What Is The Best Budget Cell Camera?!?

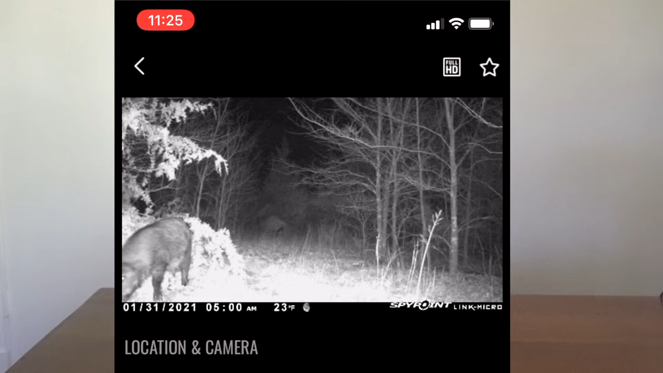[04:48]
Here's a blank one and you get a hog kind of on the way out of the picture and it looks like I have a hog in there a little bit there on the bottom left.